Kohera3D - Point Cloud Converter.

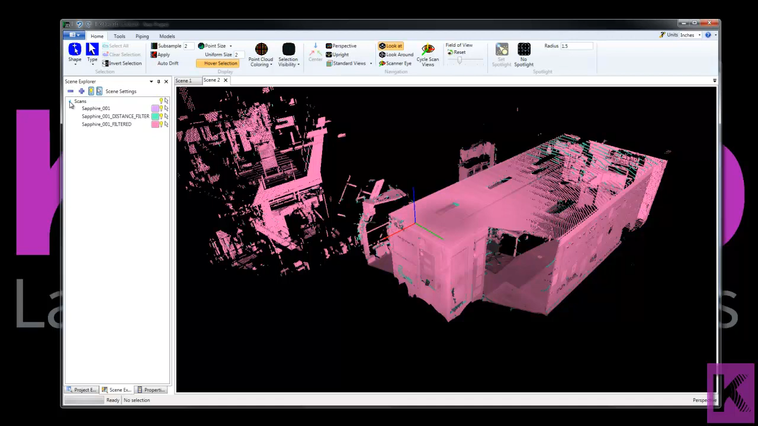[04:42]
Then we'll move over to the scene explorer window. Let's open this up. And let's change the colors. So the original scan without any filtering, we'll make that one green. The one with the distance filter, let's make that red.
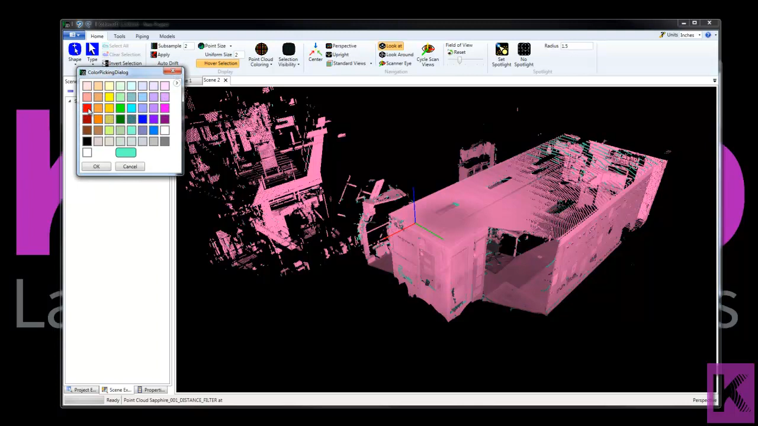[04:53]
And then the filtered will be yellow.
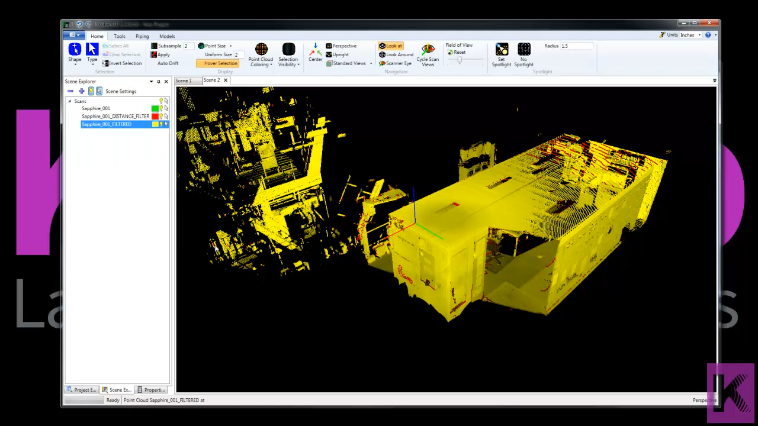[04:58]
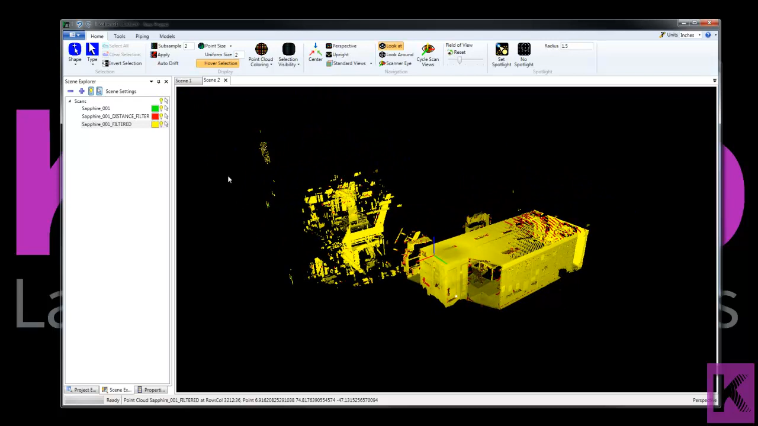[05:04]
Okay, so what I'm going to do is turn off the filtered and the distance filter.
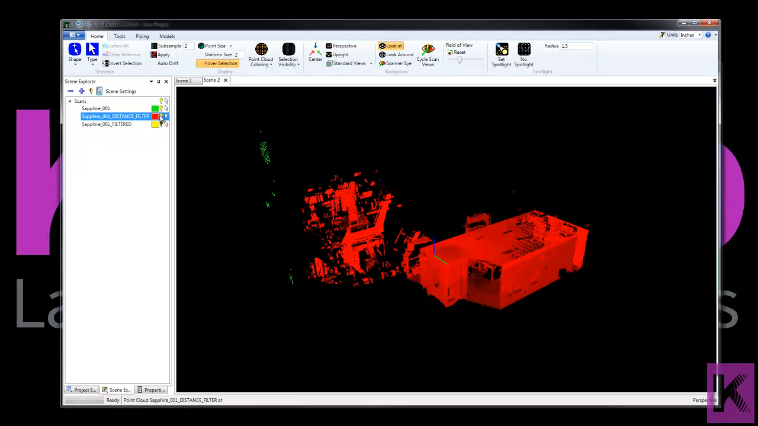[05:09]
We'll hide those. And now we're looking at just the original.
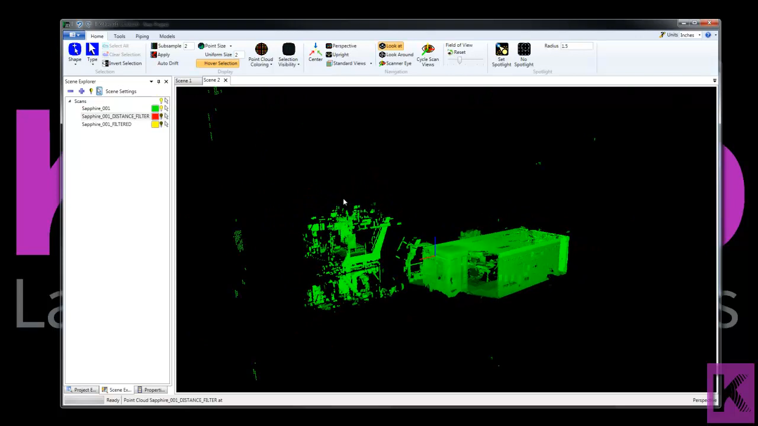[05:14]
So remember the distance filter is this one here. So any data that is further than 100 meters out will be removed from the scan.
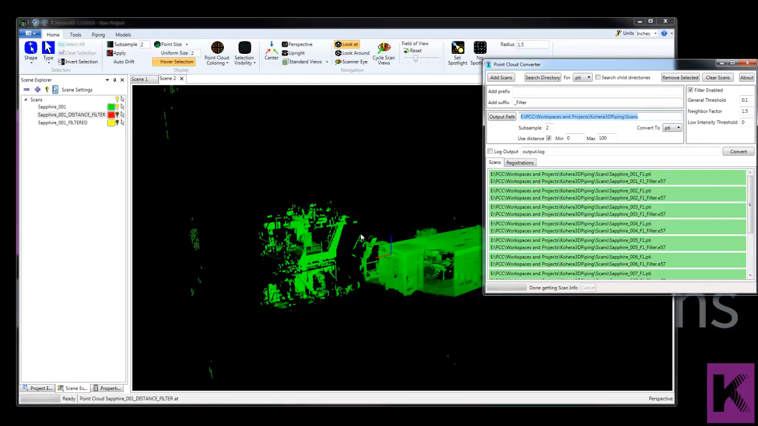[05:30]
So if you take a look here, we have some data off in the distance. Okay, what happened was we went in here, scanned this room.
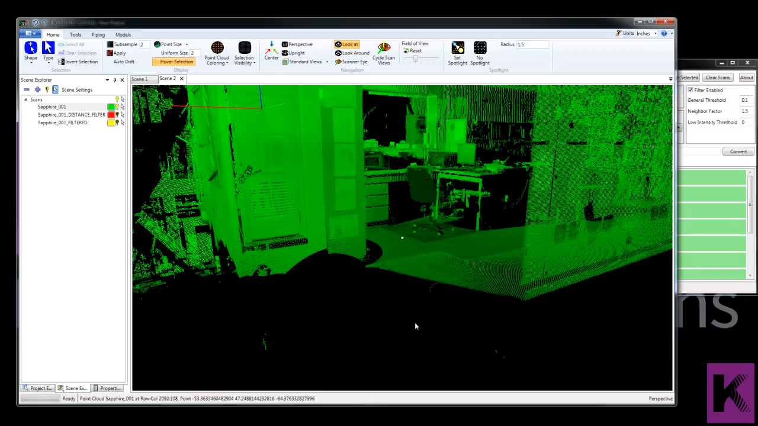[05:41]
And the scanner picked up some areas through the windows and doors off in the distance.
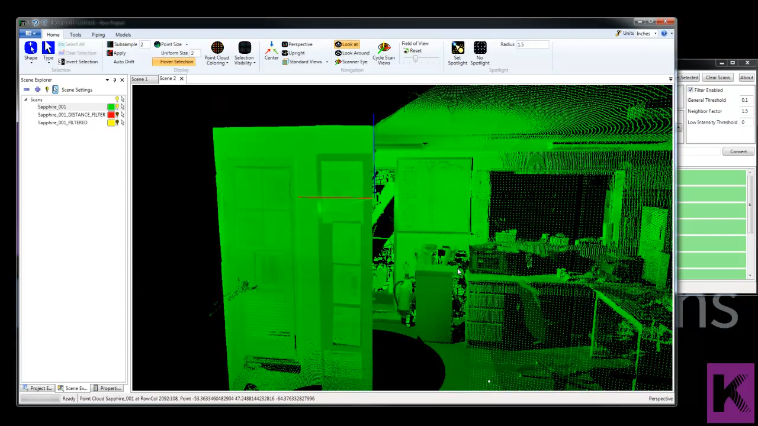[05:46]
And we don't necessarily need that.
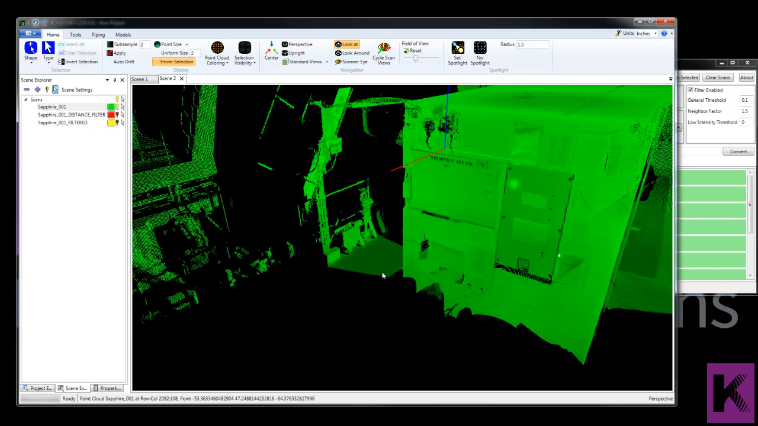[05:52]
We're just concerned with the area we scanned right here. Pay attention to the stuff off in the distance here. And let's turn off the original and look at the one with the distance filter.
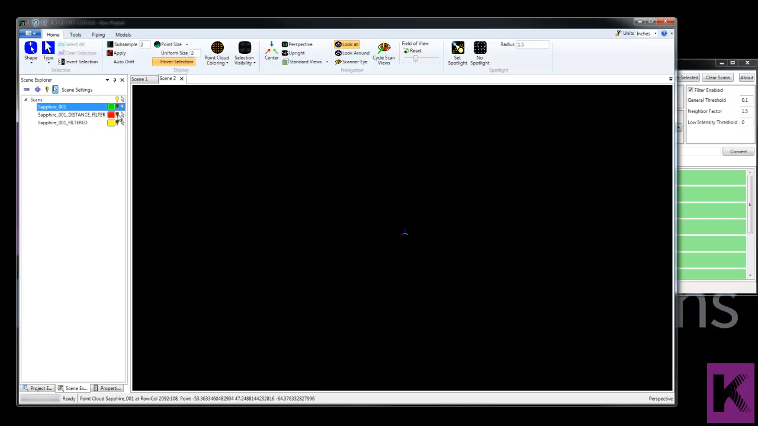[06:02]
Okay, so here's the original again.
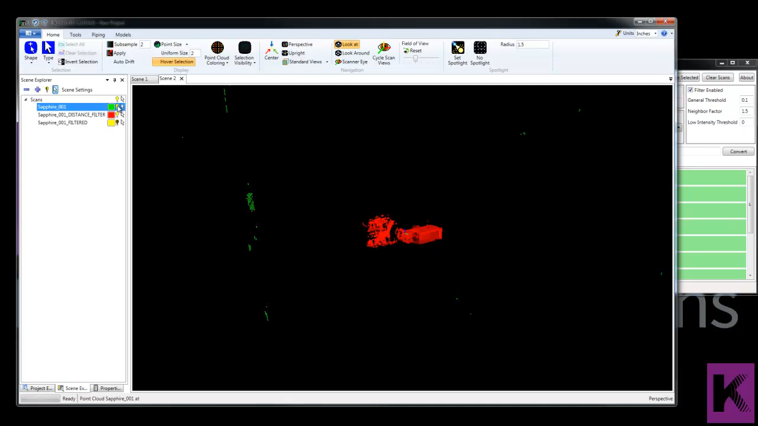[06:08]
And then with just the distance filter. So everything outside that 100 meters has been removed.
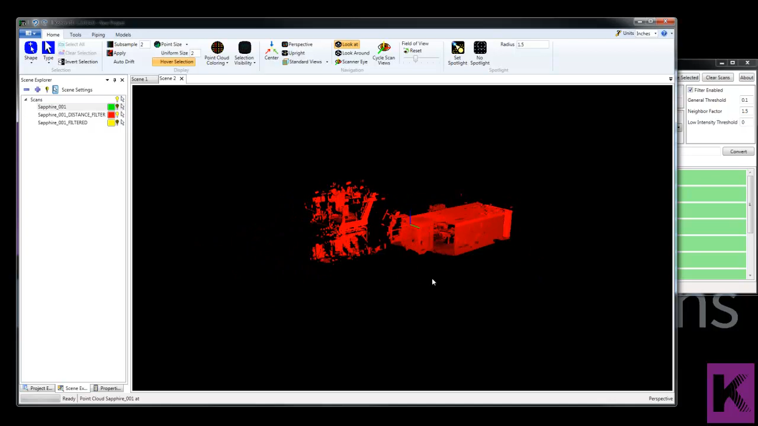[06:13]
So let's go back to the original and now let's look at the filtered scan. And that would be using this setting here.
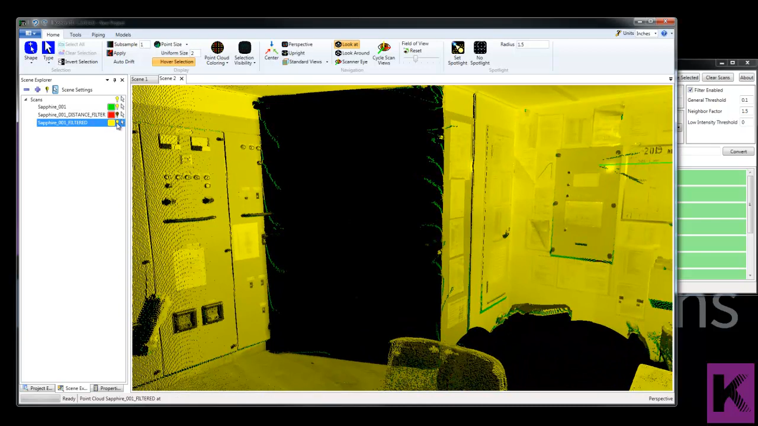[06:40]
Here we're just looking at the original and we see this doorway here, this opening. And the scanner, when it hits these edges,
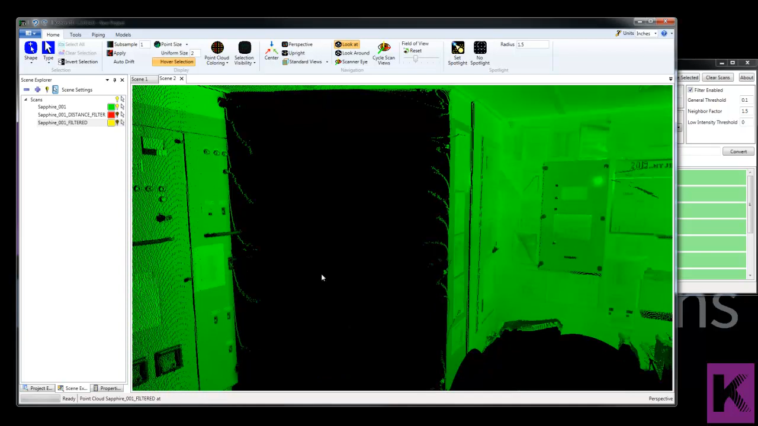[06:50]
can create these extra points that may or may not serve any value or purpose for us. So we may look at wanting to remove that data. And that's what this filter tool can do.
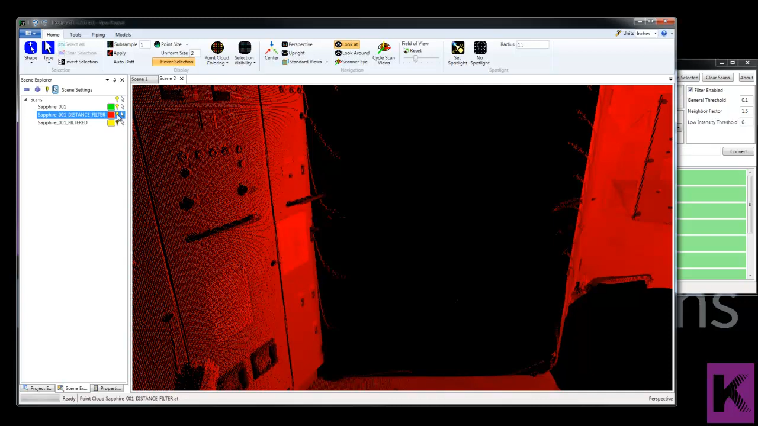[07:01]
So let's take a look at the one that's been filtered. Let's turn off the original and you can see those data points have been removed.
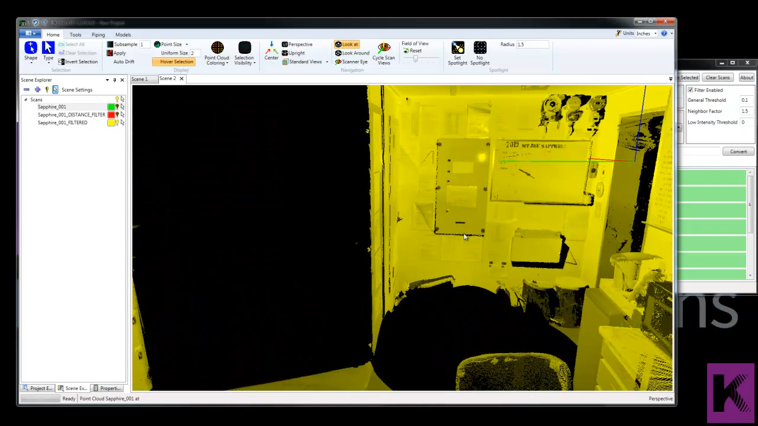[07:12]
Look at this fire extinguisher here.
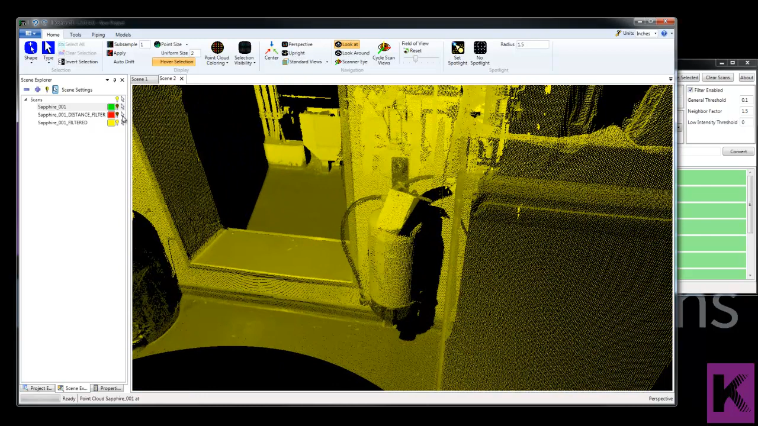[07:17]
Here's the original.
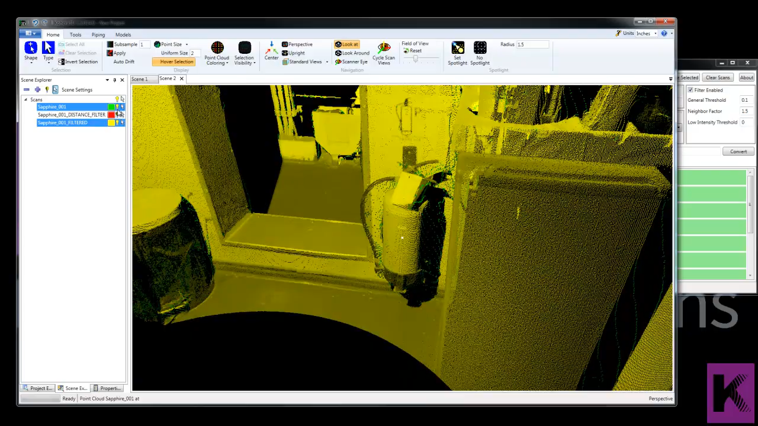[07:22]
Again, the scanner hits the edge and creates these points that don't actually represent any surface.
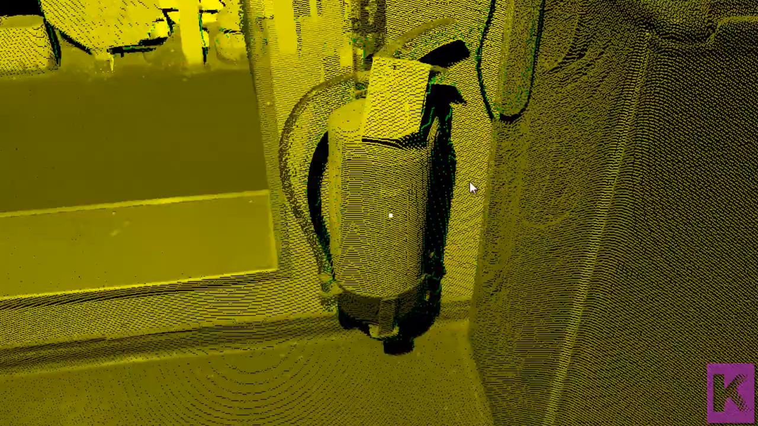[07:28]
So by using the filter,
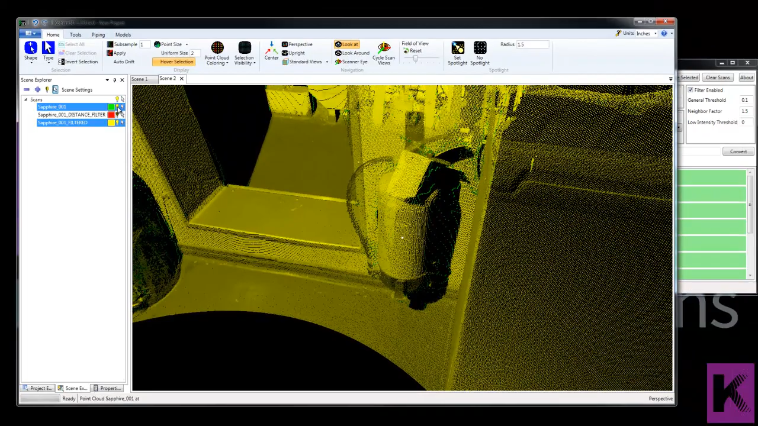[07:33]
those points there can be removed.
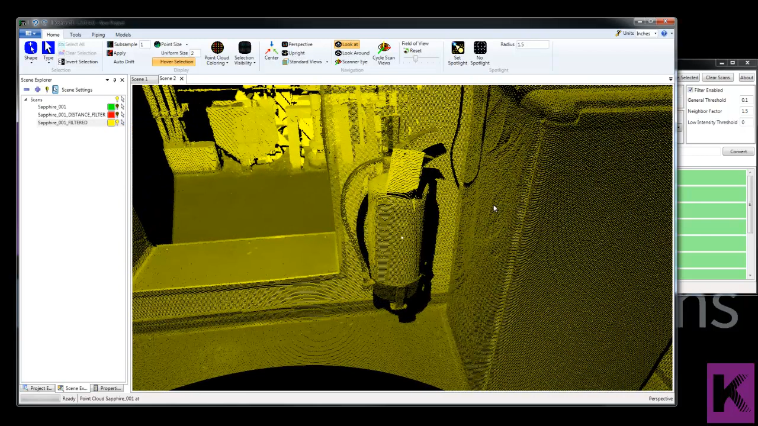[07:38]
Now let's turn on just the original.
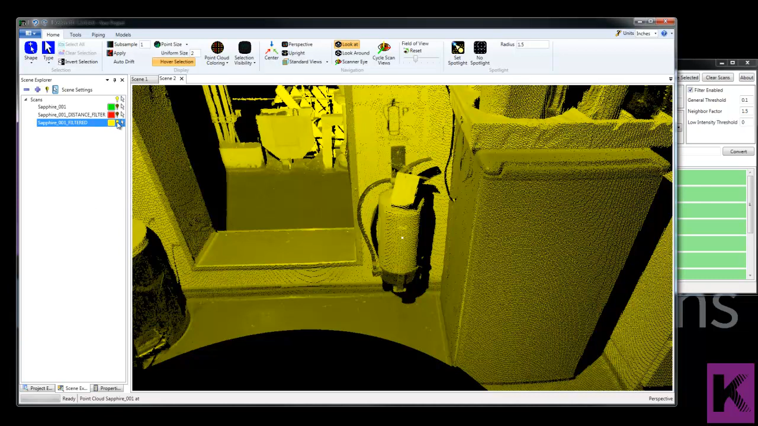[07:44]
The filtering that's done here in the point cloud converter can also be done in Cohera 3D piping. It's just done on an individual scan by scan basis where the point cloud converter allows us to filter multiple scans at once.
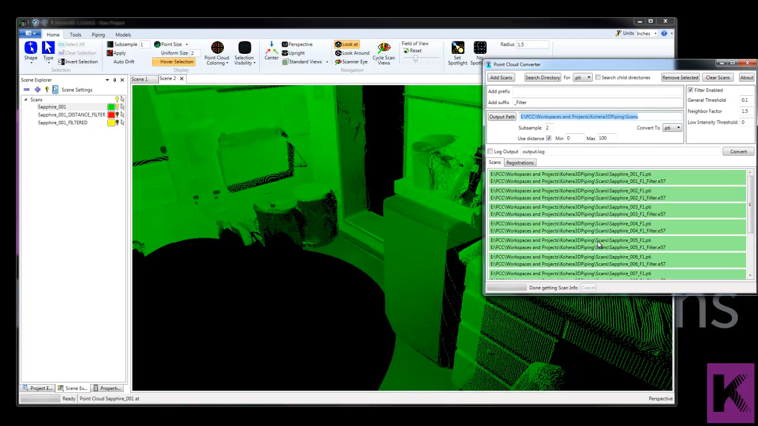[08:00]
So here we are looking at the original.
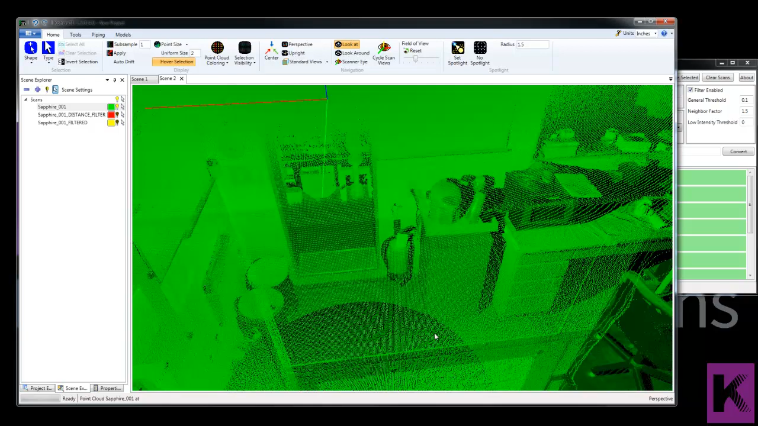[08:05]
And if you want to take a look at how the filtering is going to impact the scan before you filter it, you can do that here in Cohera 3D piping. So we have just the original scan in our scene window. Going to select a point. Right click.
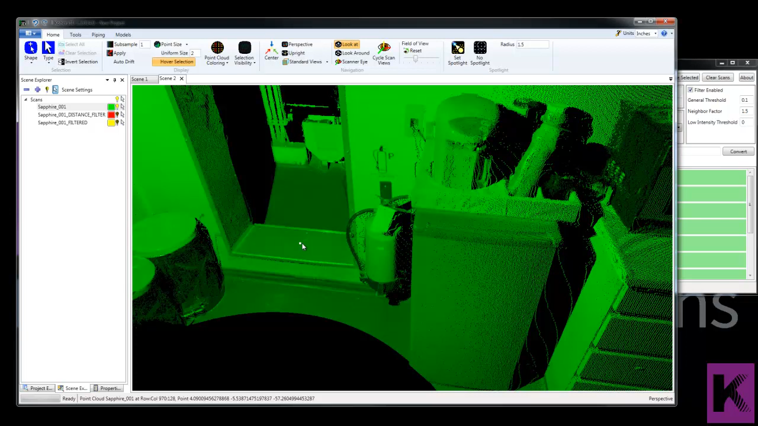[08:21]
And we'll choose filter point cloud. We'll accept the defaults.
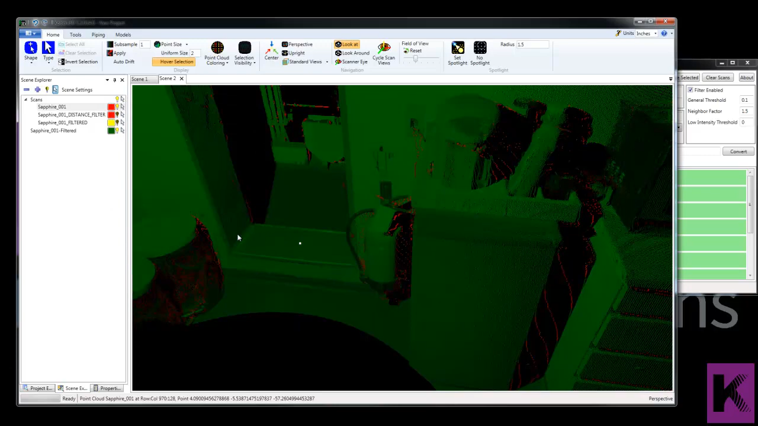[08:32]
And then now what we see is the original scan over the one that's going to be filtered.